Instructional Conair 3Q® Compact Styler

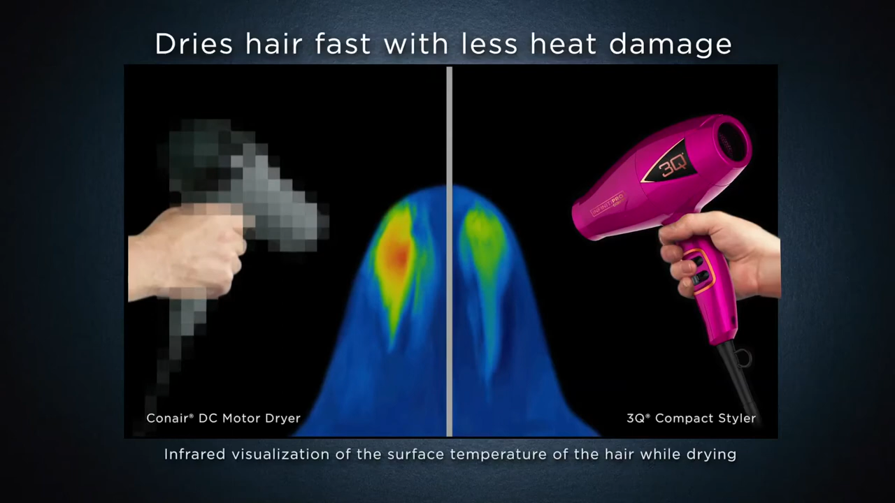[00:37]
And with ceramic technology, you get uniform infrared heat without hotspots to dry hair gently. The 3Q Compact has a powerful ion generator that delivers millions of ions,